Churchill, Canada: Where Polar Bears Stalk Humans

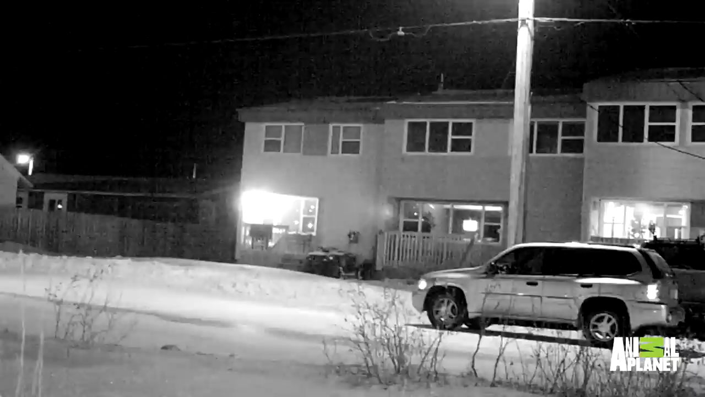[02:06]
Houses are generally all open.
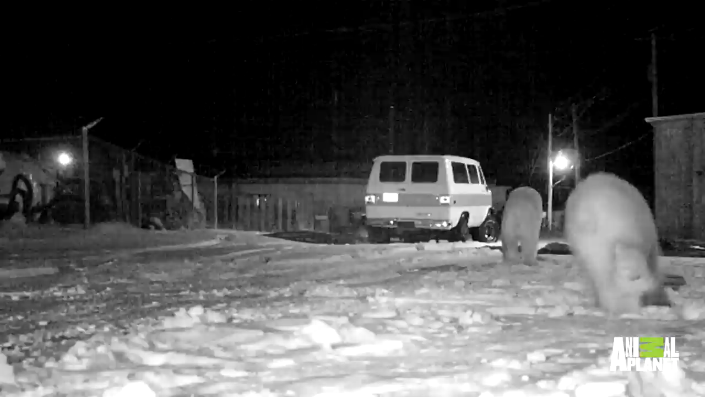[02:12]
If you see a polar bear on the street, you can run into someone's house and we don't lock our vehicles.
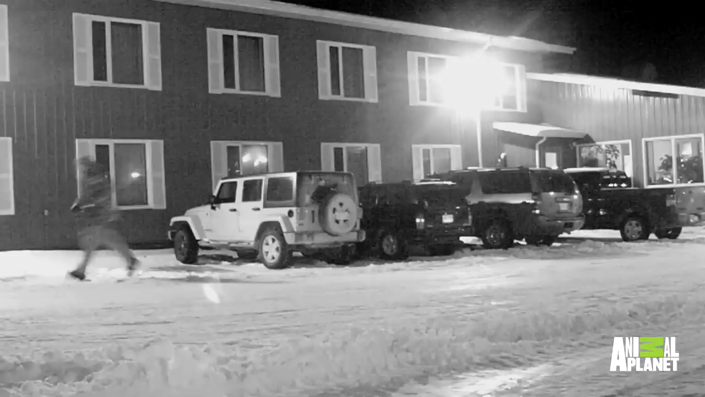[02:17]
I mean, they're everywhere around here.